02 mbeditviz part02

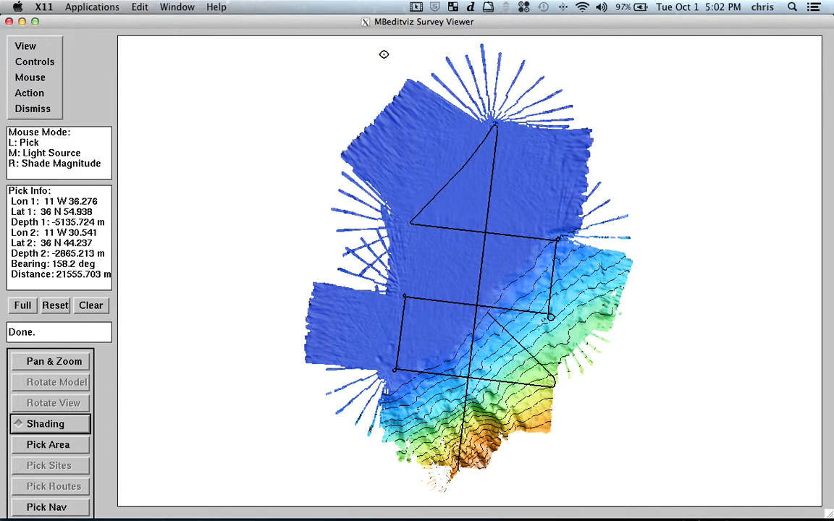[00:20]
so it took me just like half a minute to one minute to grid this data, but yeah, just to make it pretty straightforward, I didn't show that. And then now we can switch, for example, to the 3D display. And the pretty nice thing with the 3D display is that now I have my bathymetry in 3D. And also the navigation is snapped over here, the sea surface, because this was done with a vessel. But in case I had a ROV or AUV, it would show the descending and ascending path,
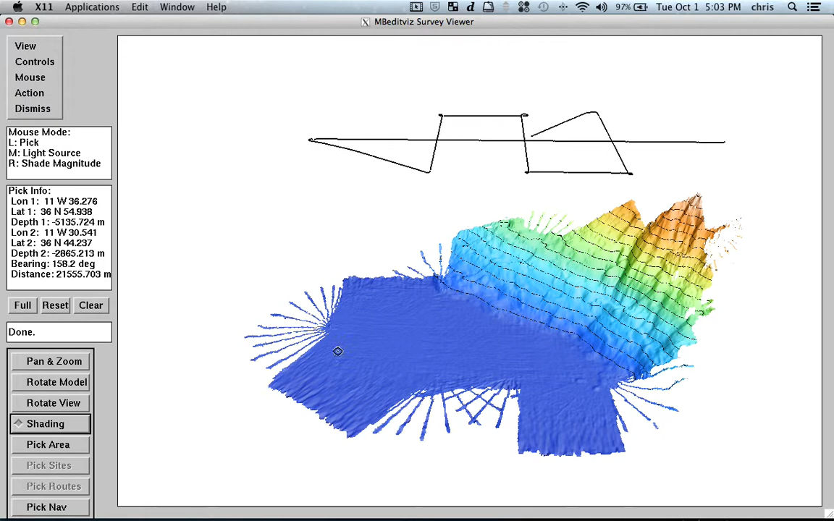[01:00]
and it would show very nicely all the survey lines done very close to the sea floor. So it's pretty nice that you can also switch to this 3D display. But let's go back to the 2D. And here we can show, for example, the topographic slope.
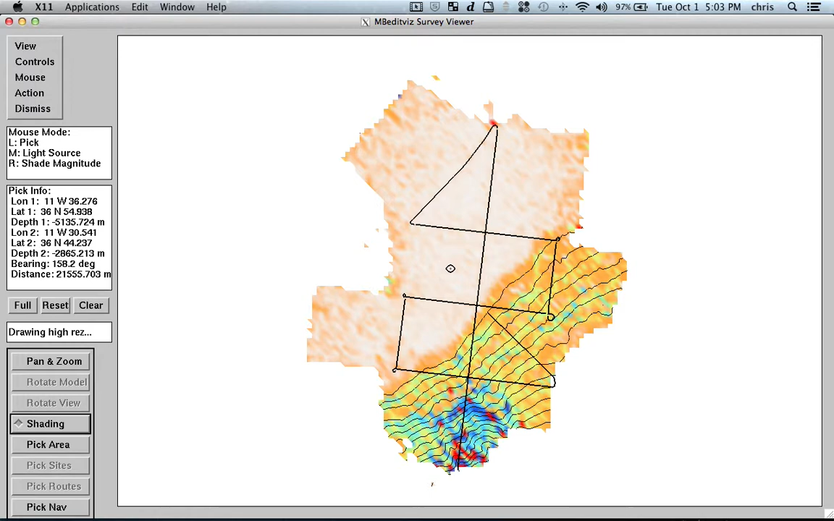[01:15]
And we can go to standard deviation,
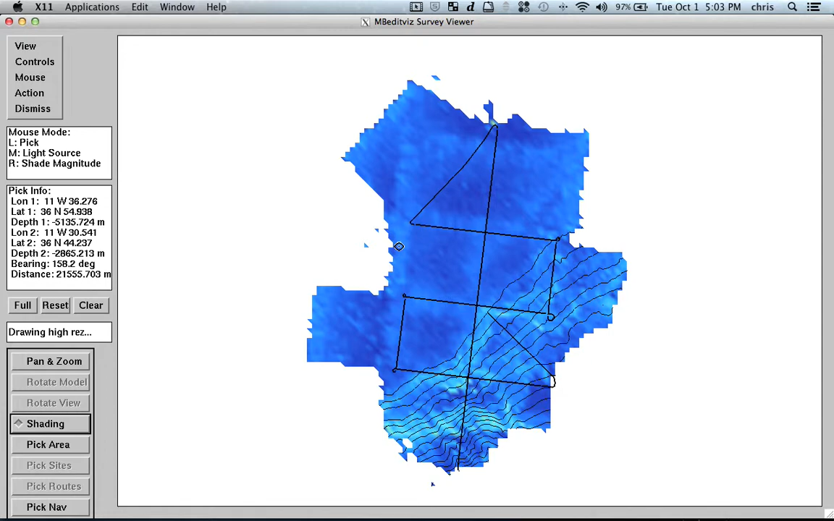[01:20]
which is a very nice tool, because standard deviation, so it's drawing the standard deviation in high definition, so here it is. And you can clearly see that there are some spikes here that are outstanding, so sometimes you, normally you have a higher standard deviation where you have steep slopes. But here we have some outstanding spikes,
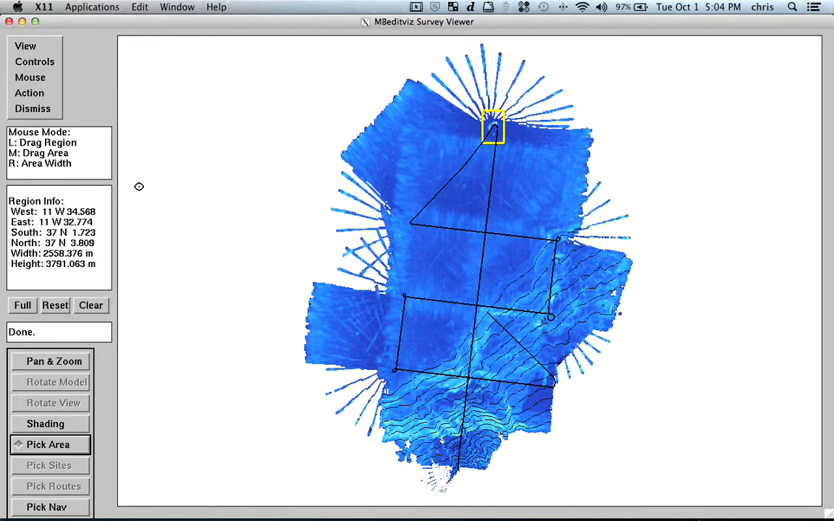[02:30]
And then I just say, okay, dismiss, and then I say, update a filmetry grid. So, we are going to have to wait a little bit, because now I'm reading all the files,
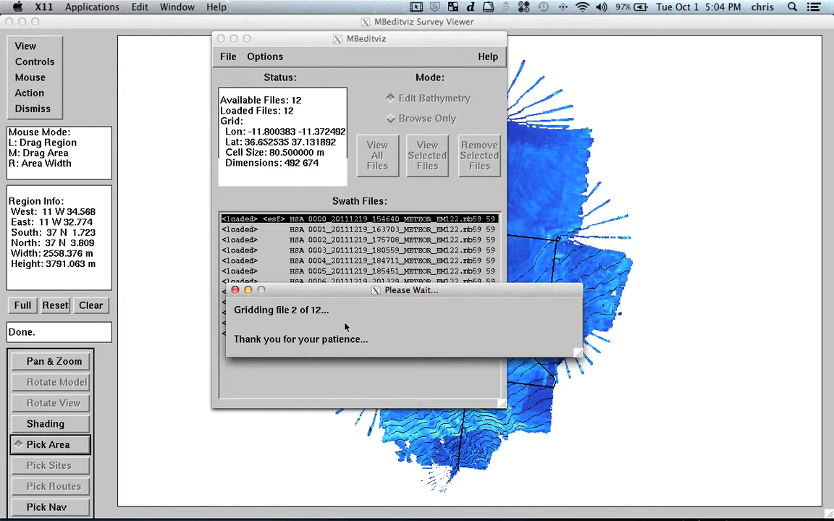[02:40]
so all my 12 files, but it doesn't take that long. And you are going to see that the standard deviation at this area will change, because now those files that created this high standard deviation are flagged, so they are hidden from the data. They are never deleted, so I just switch it off. And also the nice thing that I haven't mentioned before is that in this tool,
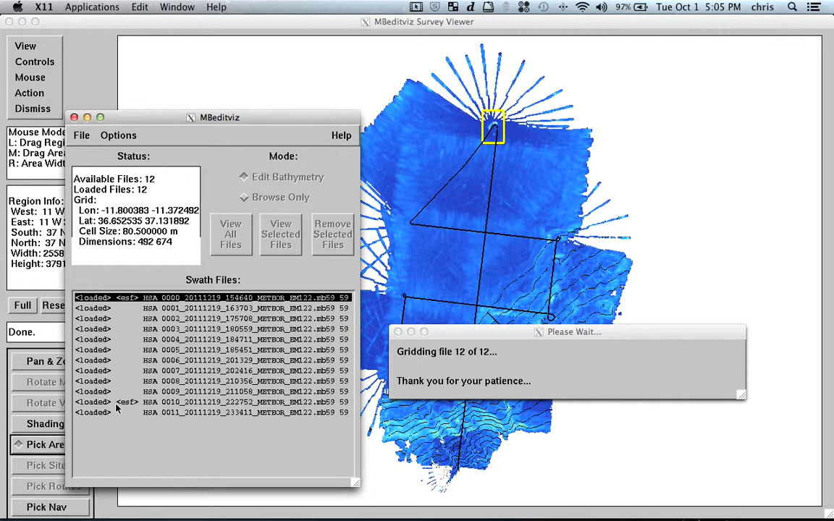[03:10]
in this window, mbEditVis, whenever you touch a file, so whenever you edit something on that file, you always have this ESF.
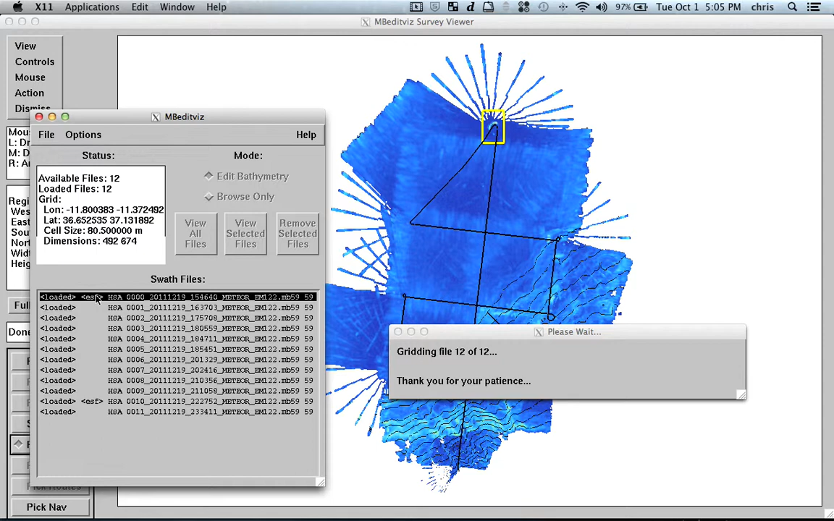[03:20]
So, all files are loaded in the memory, so I have them here, but these are the files that I have touched, so this is the first file from the previous video, and this is the file where I cut those bad soundings.
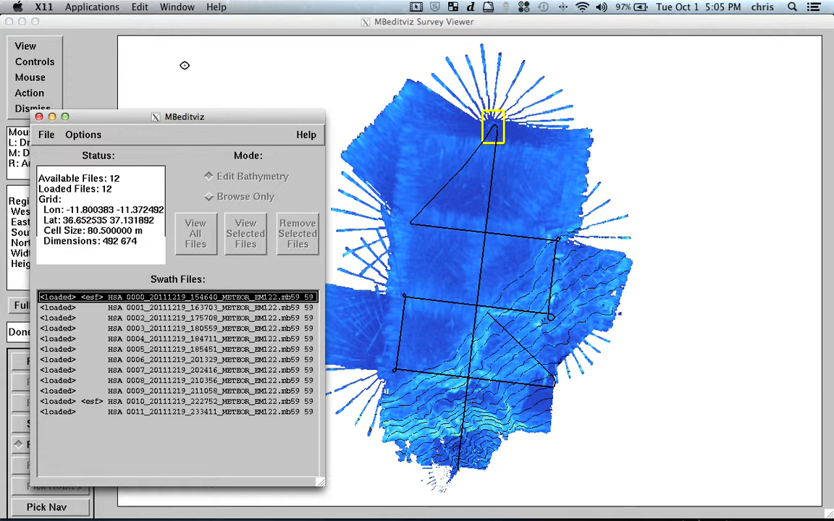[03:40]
So, of course, I haven't done very well, I could do it better, but that's not the purpose here, it's just to have an overview of the tool.
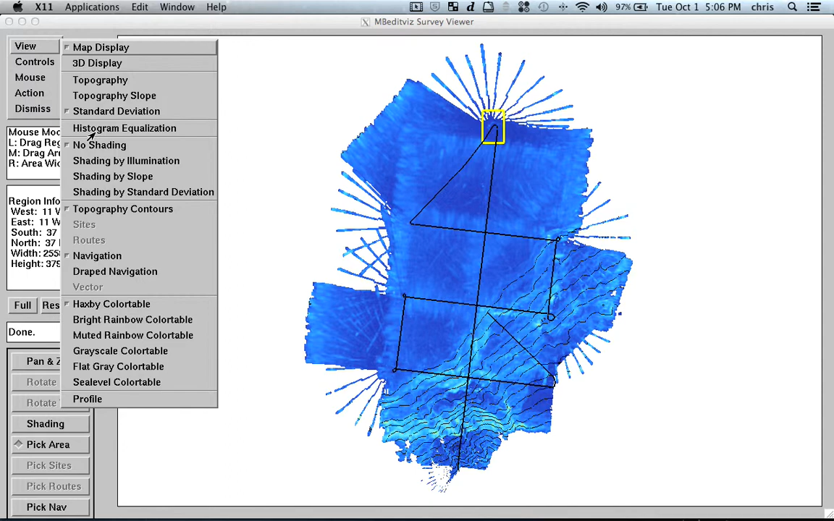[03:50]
And then we can go to topography again, and then I can go to histogram equalization. It makes sense on some circumstances, but normally not for perfumetry, so then I can say, for example, no shading, so no shells, or shading by illumination,
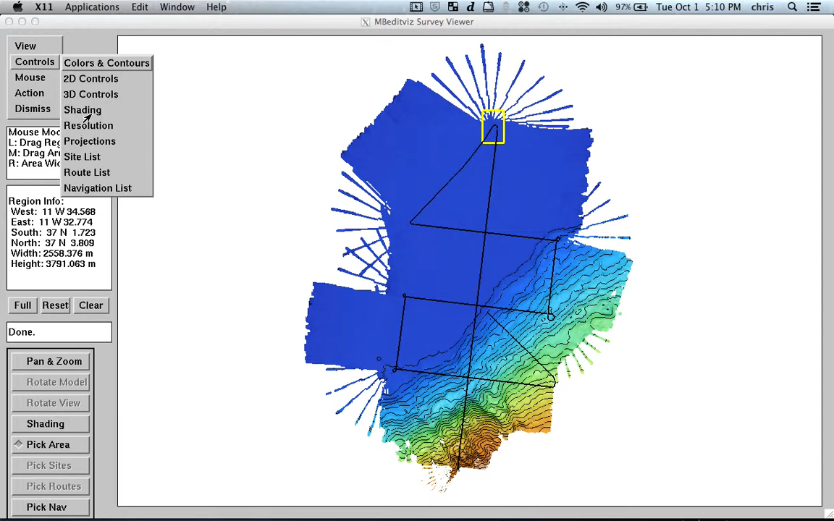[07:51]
so I will put this to view and shaded by elimination, because it's when it makes sense.
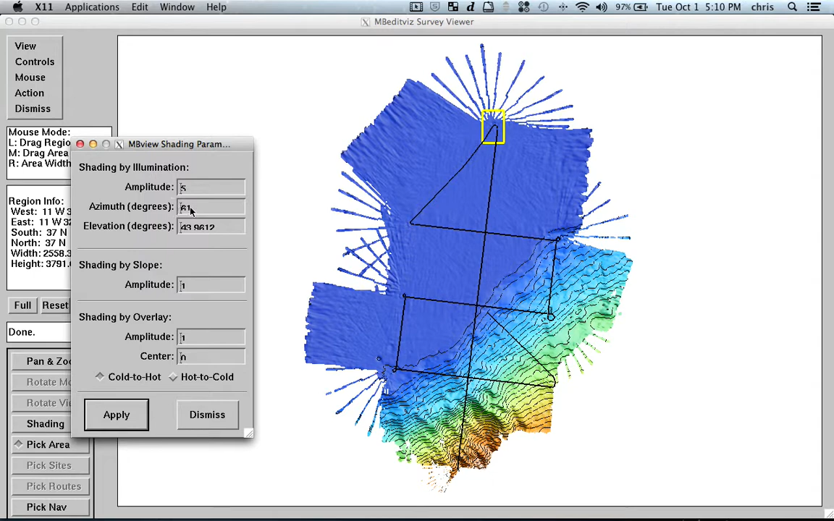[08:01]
So, this is the source from the light, so the azimuth, and if I would like to have it from south, I put 0, and if I want it from the north,
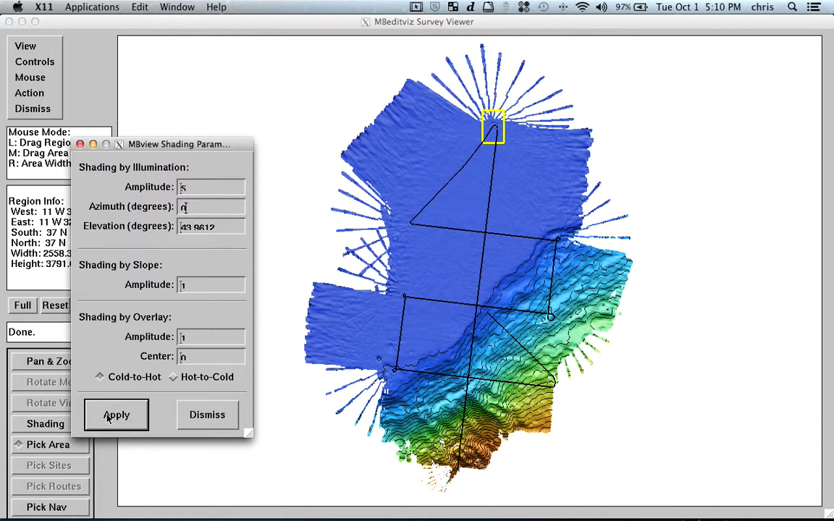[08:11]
I put 180, and if I want it from the east side,
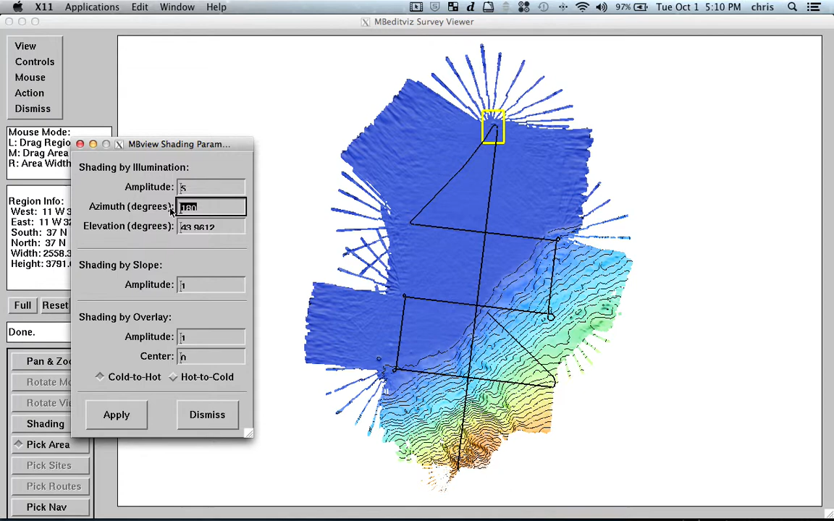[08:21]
I put 270, and so on. So, then dismiss, and we go to controls, and what do we have here? We have resolution, so you can tweak the resolution from the,
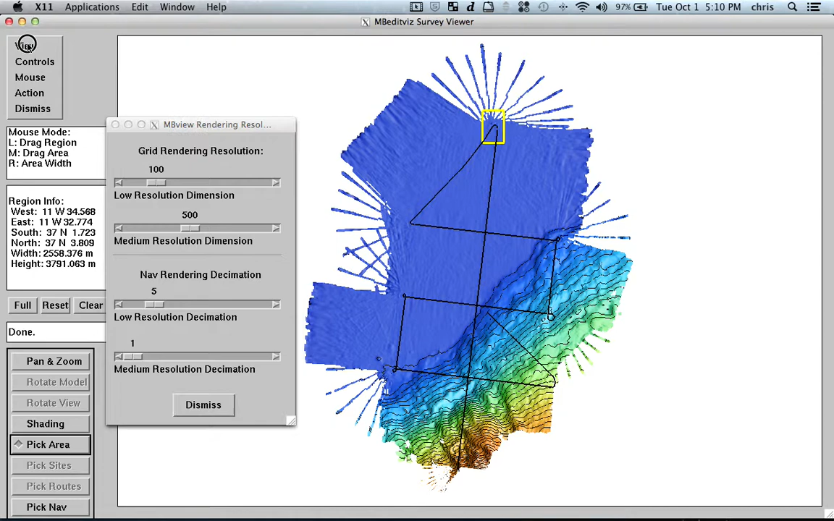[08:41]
when I rotate this, oops, sorry, I have to go to rotate model, when I rotate the model,
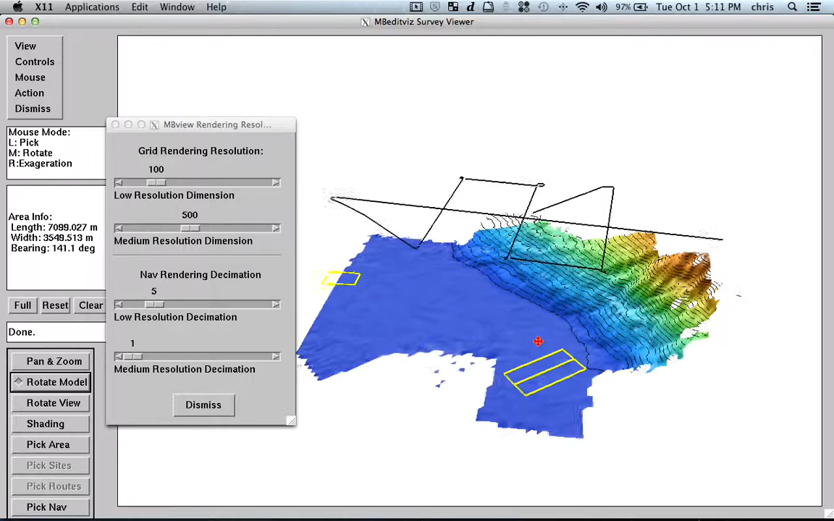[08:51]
it always rotates the model with a lower resolution, so to make it quick.
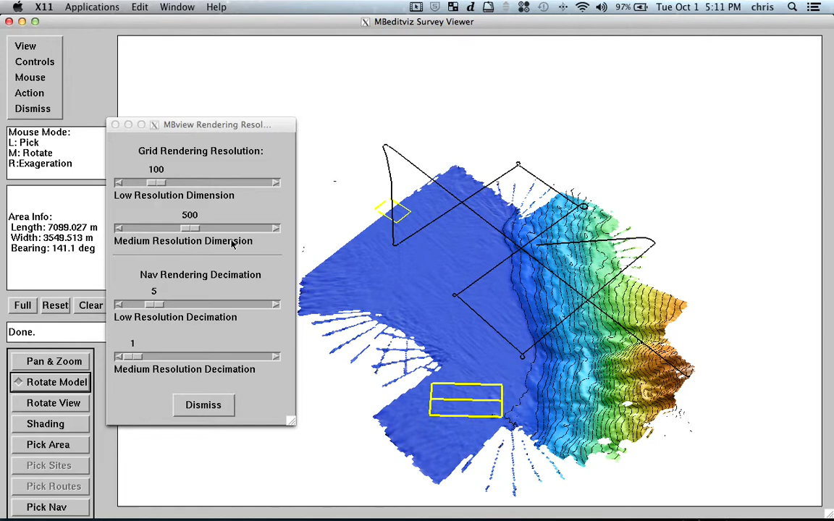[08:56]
But, I don't know, let's test here what happens, I put it as a 100, so the thing here is that he always tries to have the map in full resolution when I'm rotating the map. It doesn't do that, but it tries to do that. So, yeah.
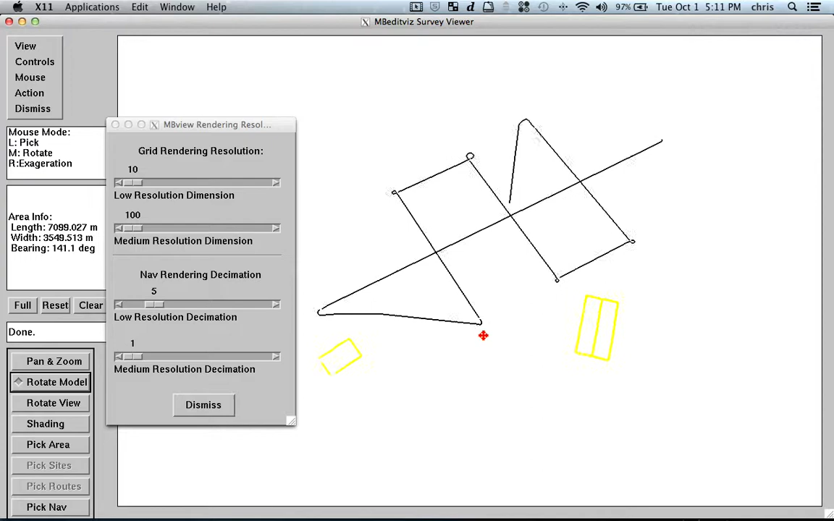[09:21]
Of course, when I put the resolution too high, like I tried here to put 10 meters,
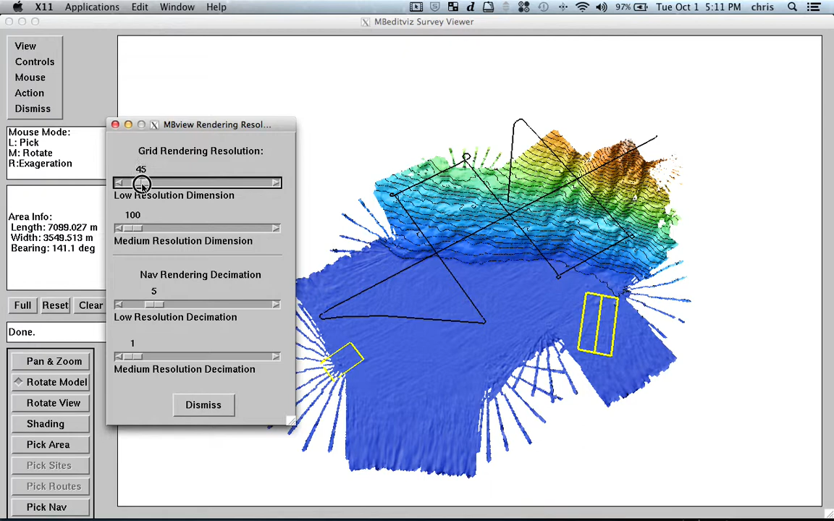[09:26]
but this whole thing is done with 80 meters resolution, so it doesn't make sense at all.
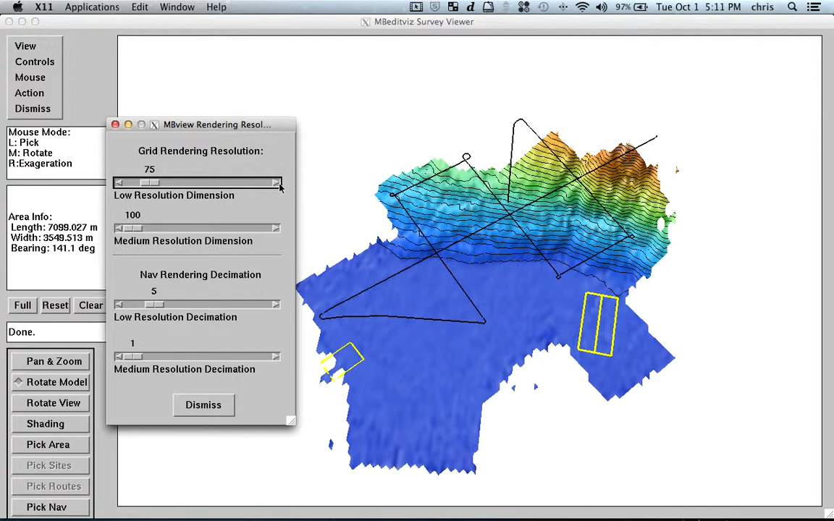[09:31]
Yeah, whatever. So, dismiss. And we have here projections, so we can change from UGM to Aspheroid or Geographic.